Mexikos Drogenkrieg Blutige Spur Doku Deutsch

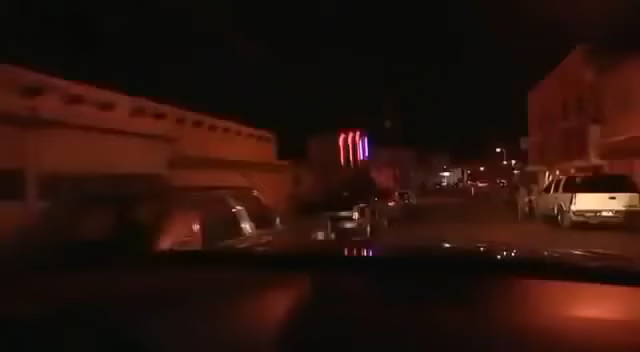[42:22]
Auf der anderen Seite des Zauns in Juárez fährt Reporter Martin Alferes seine Nachtrunde. Die Innenstadt wirkt wie ausgestorben. Früher war das der Rotlichtbezirk.